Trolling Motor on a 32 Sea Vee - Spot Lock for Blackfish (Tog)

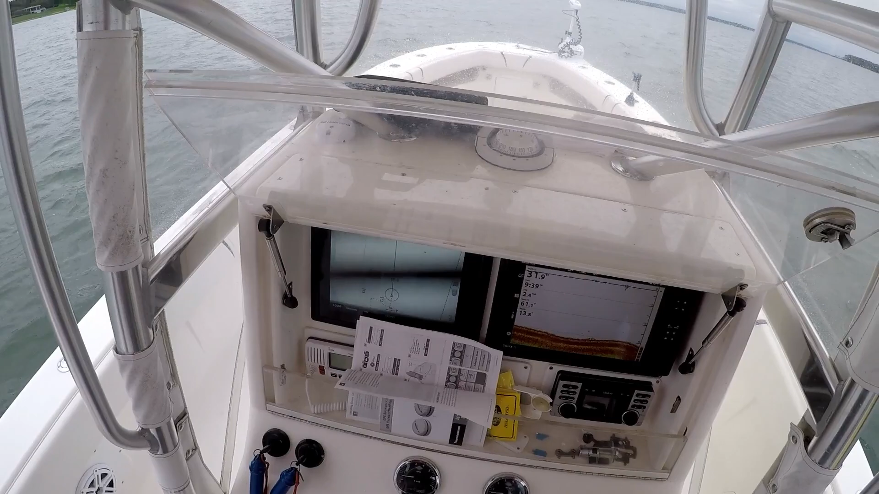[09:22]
To start filming of the fishing And Jack hooked up to a nice fish Oh, we're coming up on something Yeah, yeah, yeah
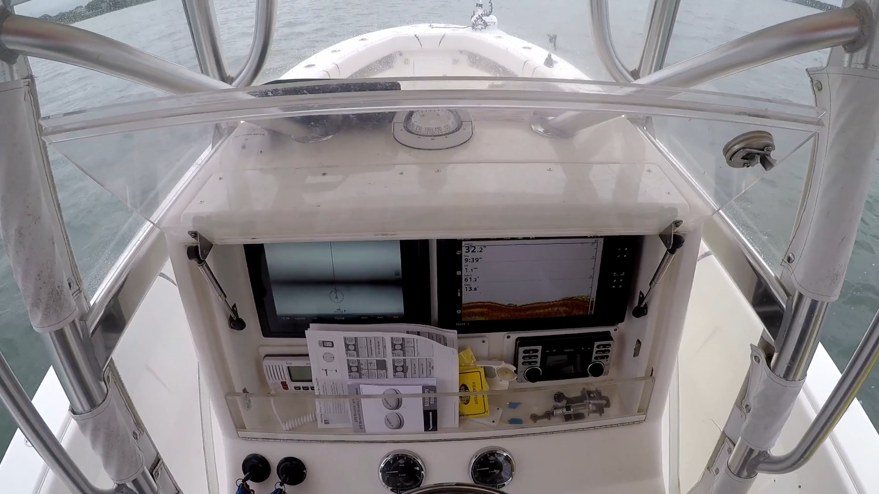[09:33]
You'll see when we go down It's rocky Look at that That's the That's it That's it Let's see if it If it locked Oh Do I still have it in gear?
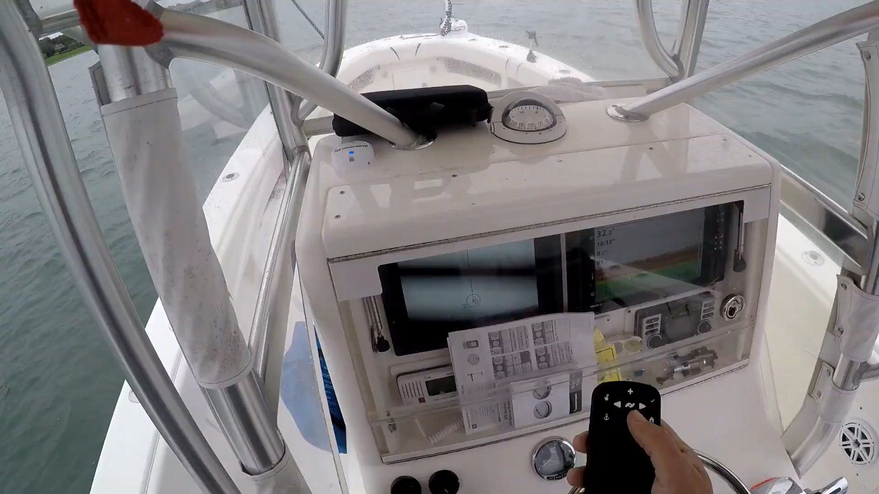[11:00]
Show us today Put it on the GPS Point two